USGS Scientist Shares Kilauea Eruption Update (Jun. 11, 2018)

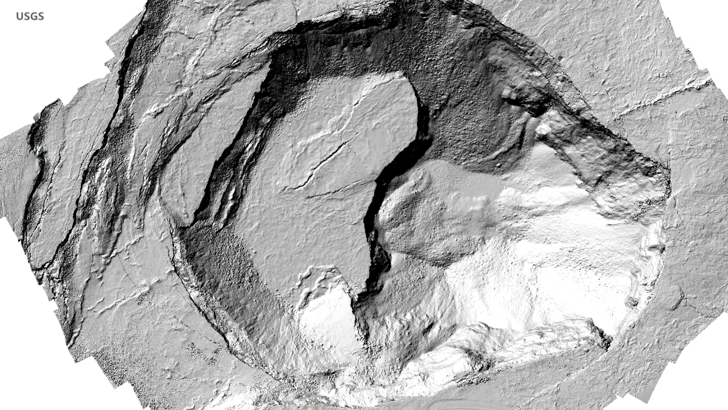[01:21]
So it looks like it's sort of slumping in along with the piece that was slumping in from the west earlier.